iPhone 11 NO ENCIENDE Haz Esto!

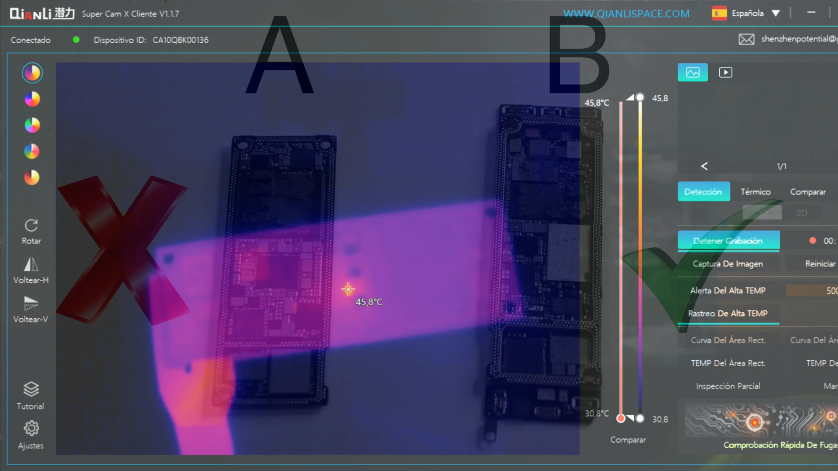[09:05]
On screen: spot 45.8°C, scale top 45.8°C, scale bottom 30.8°C
Ahora recurrimos a la cámara térmica para encontrar zonas de calor en la placa. Inyectamos corriente a la placa y esperamos. Yo le he metido 4 voltios y 3 amperios. Si te fijas bien en la imagen, podemos ver un pequeño pulso en un componente pequeño justo en el centro de la placa base.